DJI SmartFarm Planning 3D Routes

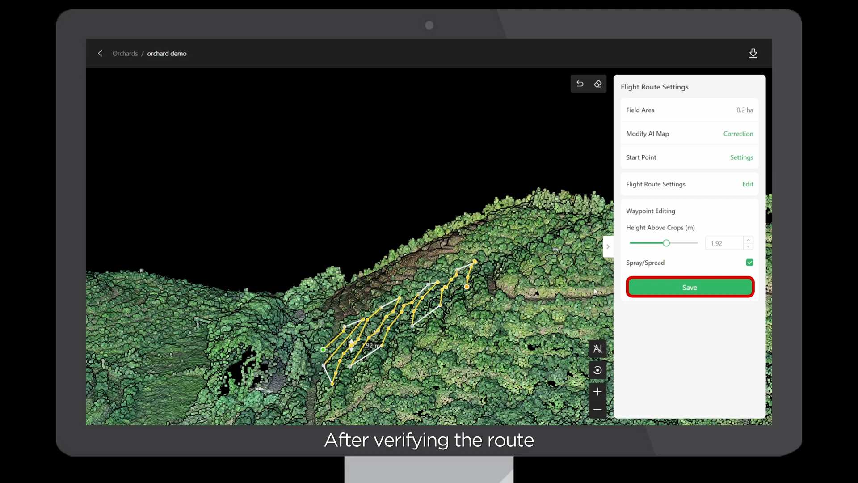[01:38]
After verifying the route, click Save to complete the planning.